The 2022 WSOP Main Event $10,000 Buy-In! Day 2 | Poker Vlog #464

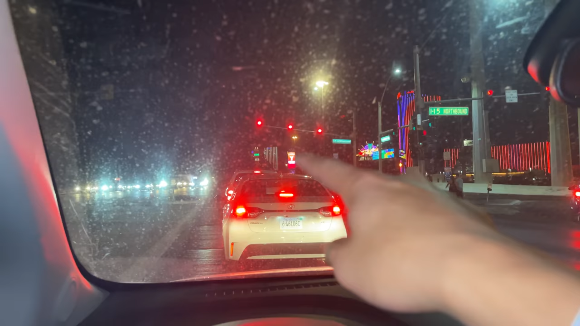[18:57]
A very dirty windshield. I'm at a stoplight for the people that always get on my ass about vlogging while driving.